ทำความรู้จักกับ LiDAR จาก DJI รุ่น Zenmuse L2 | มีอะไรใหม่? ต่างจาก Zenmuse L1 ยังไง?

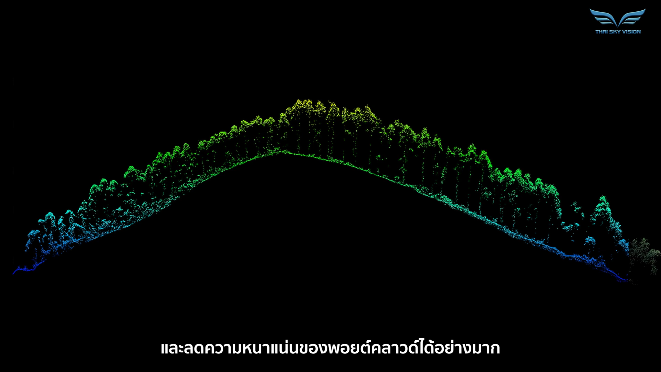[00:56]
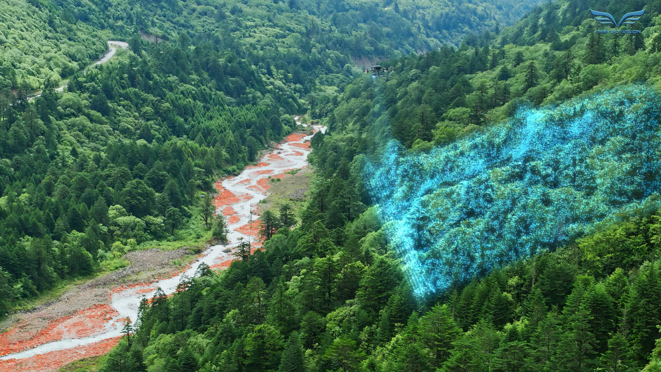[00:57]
The LiDAR module can launch 240,000 laser points per second,
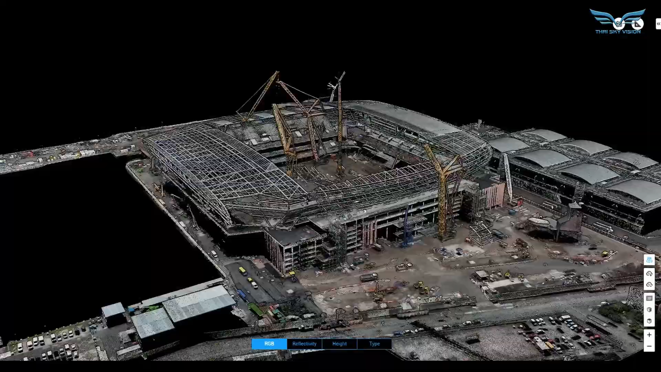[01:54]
infrastructure management, and electricity management, among others.